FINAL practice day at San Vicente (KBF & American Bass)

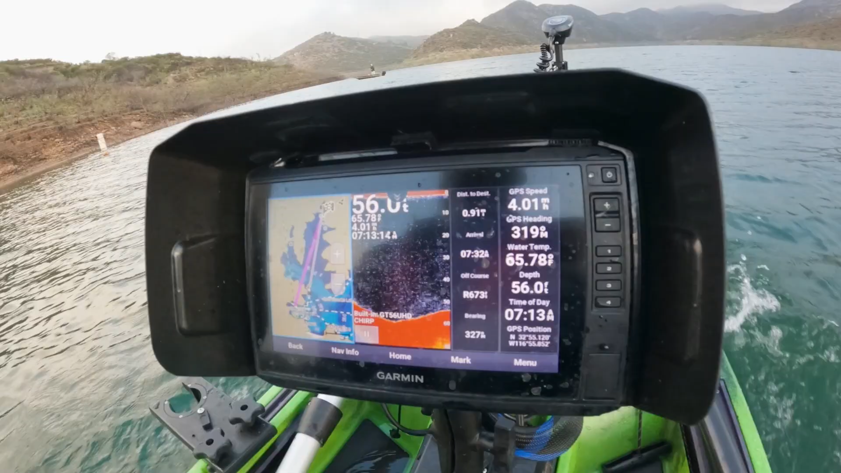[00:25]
On screen: depth 56.0 ft
We're gonna do a lot of offshore graphing and maybe throw the jerk bait.